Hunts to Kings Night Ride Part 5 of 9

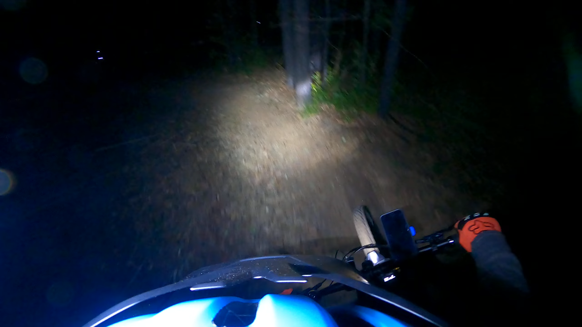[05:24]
around this section, lots of loose rocks. Yeah, okay. Yeah, let's go. Isn't it, this is the way we came up, yeah?